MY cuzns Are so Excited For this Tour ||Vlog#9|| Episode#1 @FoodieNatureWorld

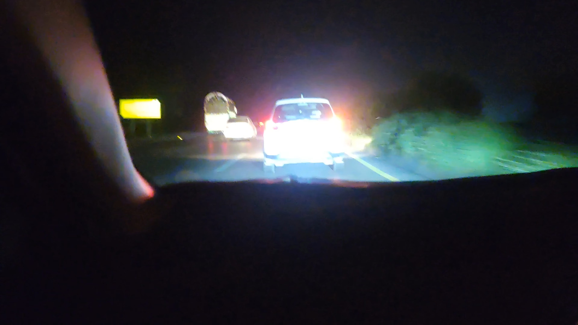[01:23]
میں آپ کو بتانے لگا ہوں کہ ابھی ہم کہاں جا رہے ہیں تو سب سے پہلے ہم سفر کی دعا پڑھیں گے یار آپ سب سفر کی دعا پڑھو سبحان اللہ ذی سخرنا ہزاو ما کننا لہو مقلنین وہن علا ربنا لمنقلیون تو گائز ابھی ہم جا رہے ہیں سوات تو سوات میں ایک علاقہ ہے جسے کہتے ہیں مٹا مٹا میں ہمارے گیسٹ آؤس ہے وہاں پر ہم سٹے کریں گے اور وہ جو گیسٹ آؤس ہے نیار وہ میرا فیوریٹ گیسٹ آؤس ہے اس گیسٹ آؤس
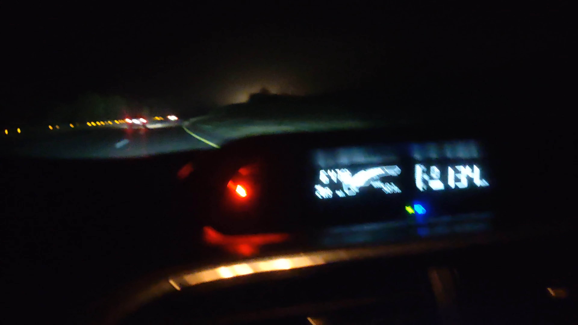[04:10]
کی سپیڈ میں ہمیں جانا پڑتا ہے یہاں سے ٹھیک ہے تو یہ ہے کہ ابھی تو راستے کا جو بیو ہے وہ آپ کو نظر نہیں آئے گا ابھی صرف آپ یہ لائٹے ہی دیکھیں ٹھیک ہے جو آپ کو گاڑی کے نظر آ رہی ہیں اور یہ سامنے روڈ بھی دیکھیں
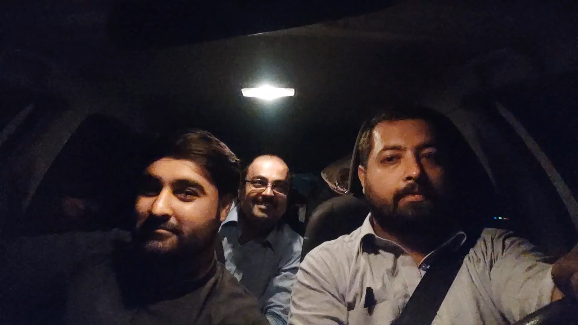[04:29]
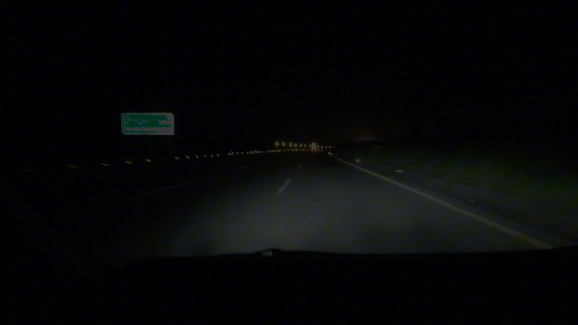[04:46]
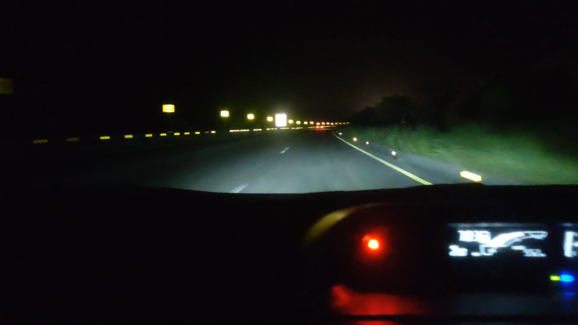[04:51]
موسیقی موسیقی یہ آ گیا ہے کرنر شہر خان انٹرچینج تو یہی راستہ جو ہے یہ سوات کی طرف جاتا ہے اور یہ آپ کے سامنے بوڑ آئے گا ابھی یہ آپ دیکھئے گا
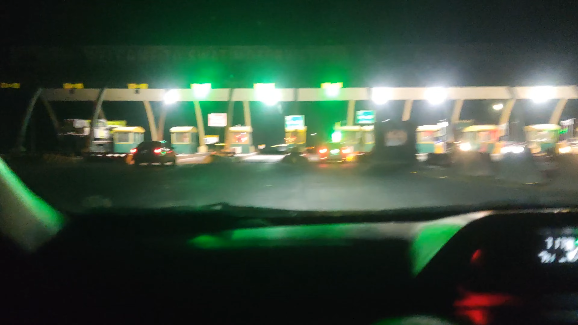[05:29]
یہ لکھا ہوا ہے ویلکم ٹو سوات موٹروے تو ابھی یہاں سے نا سوات موٹروے جو وہ شروع ہو جائے گا
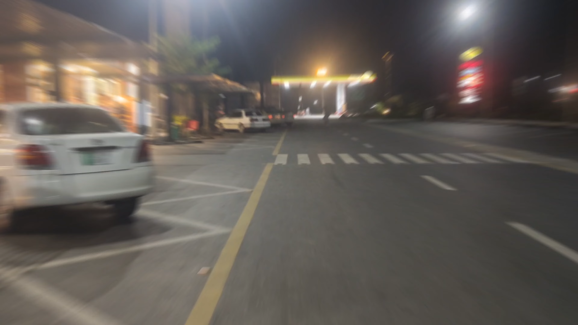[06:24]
یہ سامنے مسجد ہے ابھی ہم مسجد کے اندر انٹر ہوئے ہیں
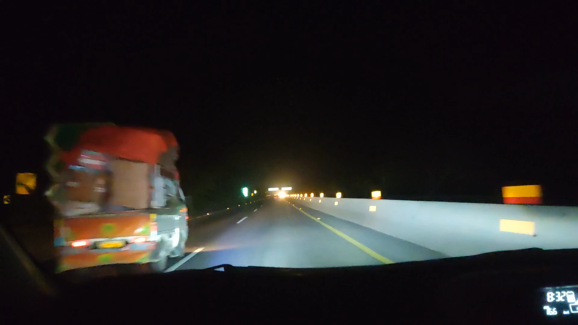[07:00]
موسیقی گائز یہ دیکھیں ابھی ہم ایسا ایسا جو ہیں وہ اوپر کی طرف جا رہے ہیں اور یہ آسپا جو ہیں پہاڑی لاکشت ہو گئے اور یہ اب میرے خواہل سے آسی بھائی سواد موٹروے بھی ختم ہونے والے ہیں تقریباً چیلیس مڈ بھائیں اچھا اچھا ابھی وہ ٹنل کب آئے گا ٹنل ابھی آگئے ہیں
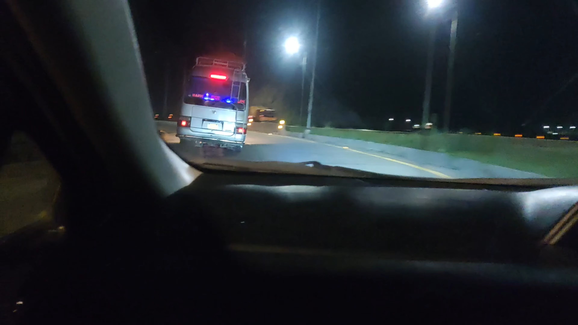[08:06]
یہ ایک ختم ہو گیا اور ابھی جو ہے وہ دوسرا بھی بھی آجائے گا
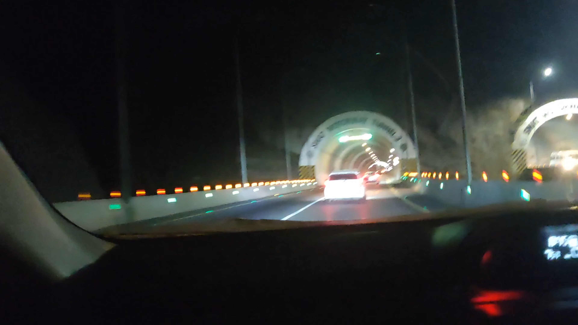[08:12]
یہ اب ٹنل آگئی یہ دوسرا ٹنل آگئی ہے یہ تیسرا ٹنل زبردست
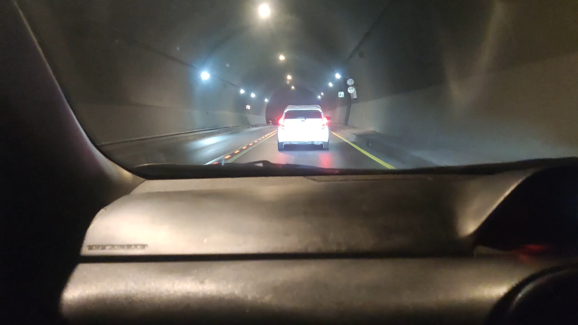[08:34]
موسیقی
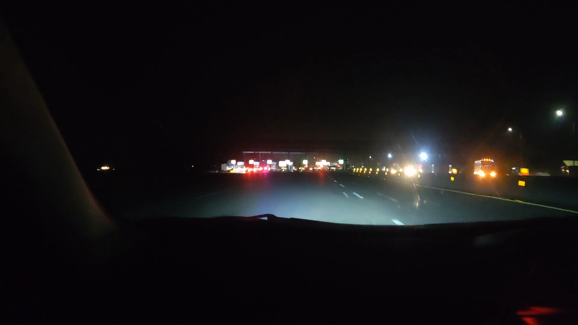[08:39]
یہاں پر سواد کا موٹروے ختم ہو چکا ہے اور یہ سامنے ٹنل پلازا آگیا ہے تو انشاءاللہ نیکس ریڈیو میں آپ سے ملتے ہیں خدافز خدافز موسیقی موسیقی